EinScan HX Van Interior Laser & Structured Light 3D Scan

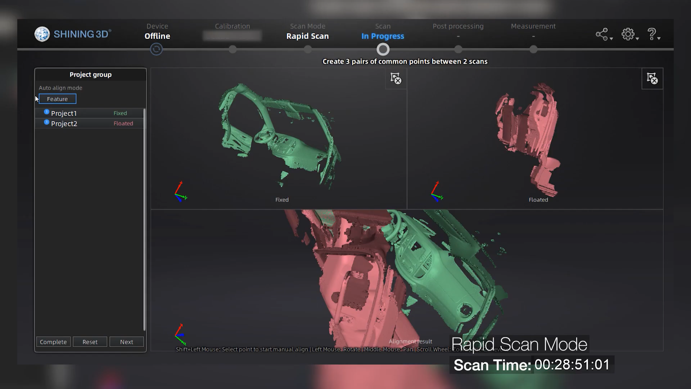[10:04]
now the scanning is complete and considering the time this whole one 3D scan took is pretty impressive.
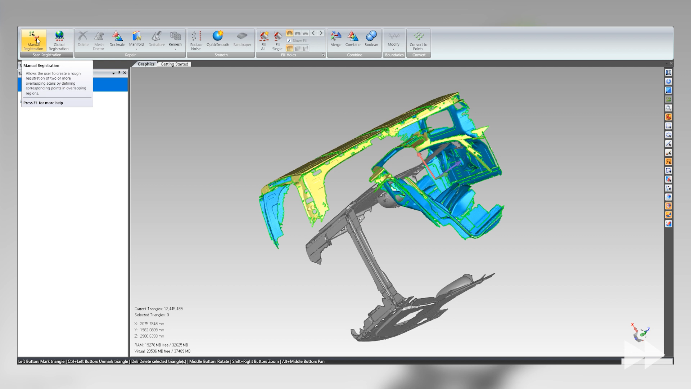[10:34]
Now, what we can do is move over to GeoMagic. Now, we are going to go to GeoMagic Essentials.
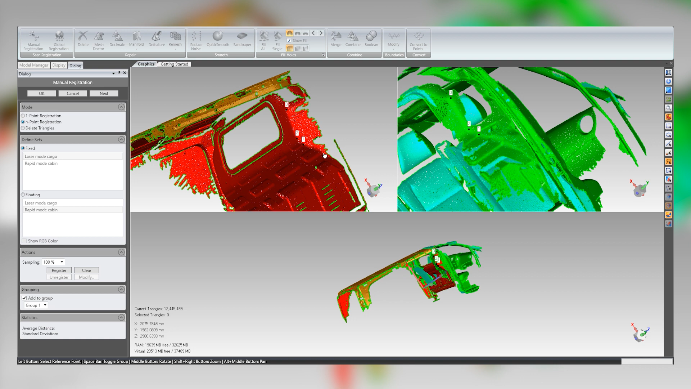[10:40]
Import our rapid scan data and our laser scan data into one and use the overlapping data to align everything into one giant model.
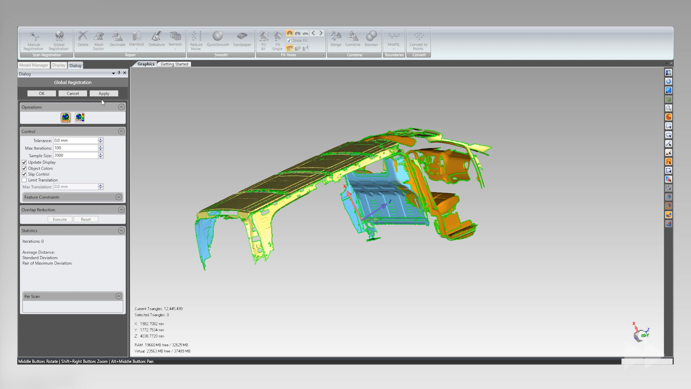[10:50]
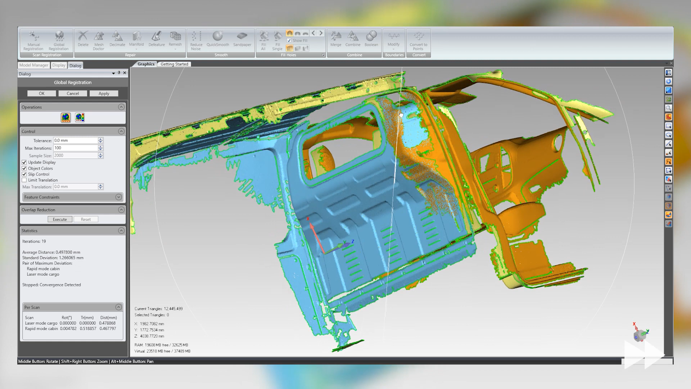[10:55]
As you can see, this process is very simple and gives so many opportunities and so much more flexibility since you
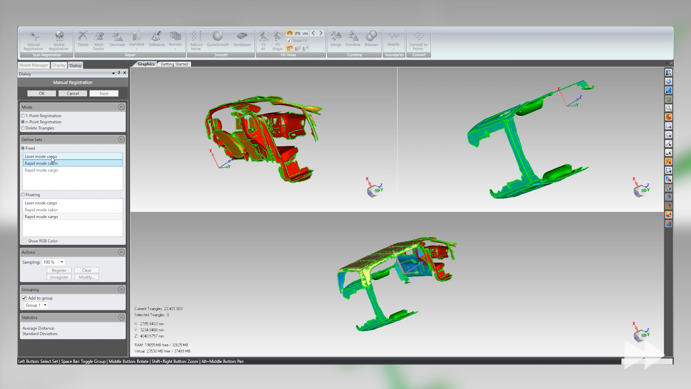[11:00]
have the best of both worlds while working with laser scanning and strata light scanning.
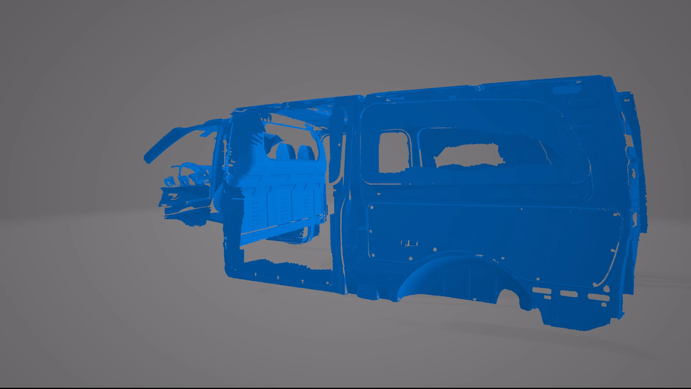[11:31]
And finally, here is the result after the STL was exported with GeoMagic Essentials.
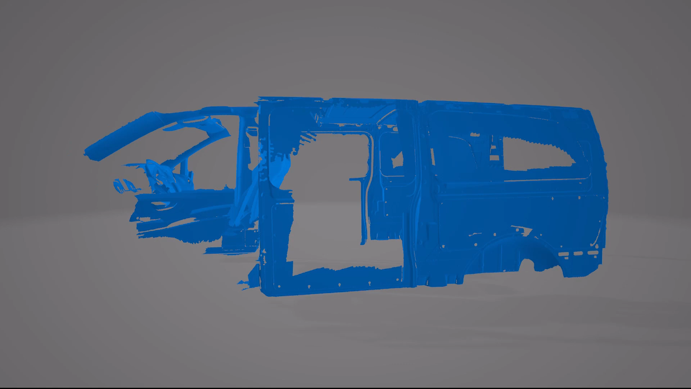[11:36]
This gives the convenient option of having all the scanned data in one project and also each specific part separately as well.